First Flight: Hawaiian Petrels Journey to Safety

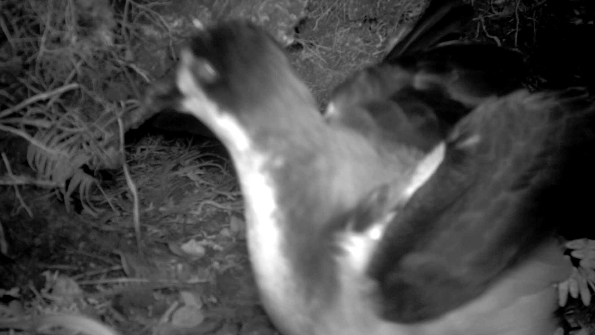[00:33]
Today, seabird populations in Hawaii are a fragment of what they once were.
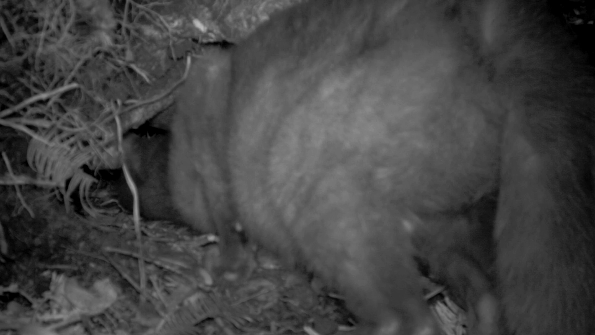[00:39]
Cats, rats, and pigs prey on the birds and their young, even in the remote mountaintops.
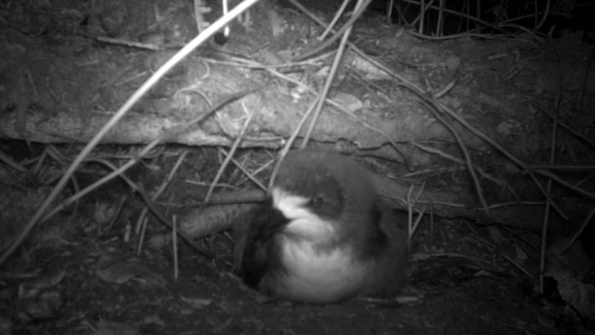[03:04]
By night, the chicks begin to stretch their wings.
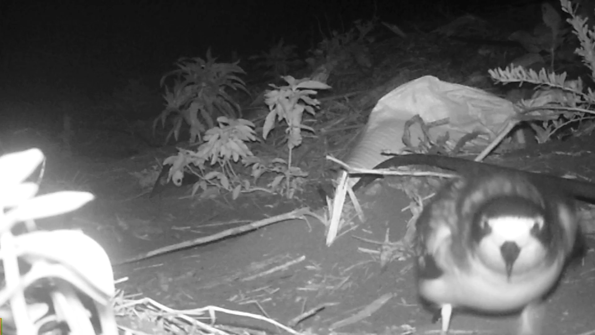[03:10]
They explore their surroundings, memorizing the details of this particular spot. Soon the young birds take flight.
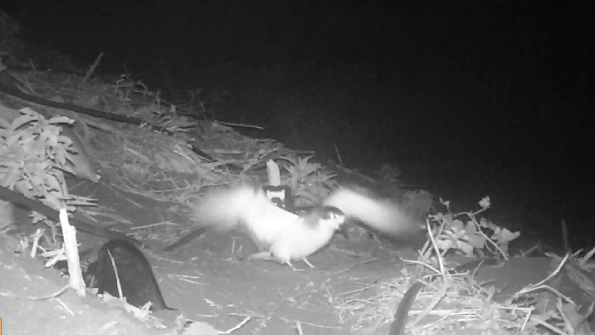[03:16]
They will live at sea for three or more years, traveling thousands of miles to look for food.